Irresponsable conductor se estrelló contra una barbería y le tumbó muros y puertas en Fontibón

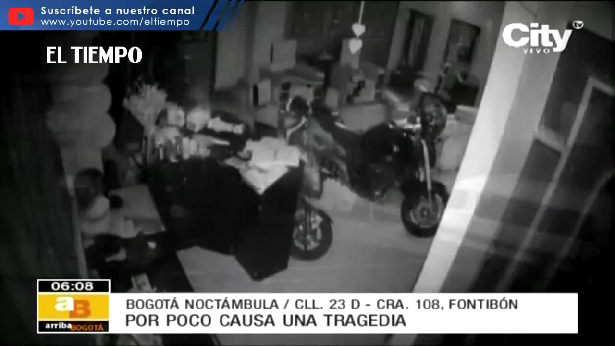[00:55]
Impactante son los víos de seguridad que revelan cómo un conductor en contravía con exceso de velocidad y en aparente estado de alicoramiento, por poco, ocasiona una tragedia. El vehículo azul venía en contravía. Esto es contravía porque el sentido es de allá, de norte a sur. Él venía a alta velocidad.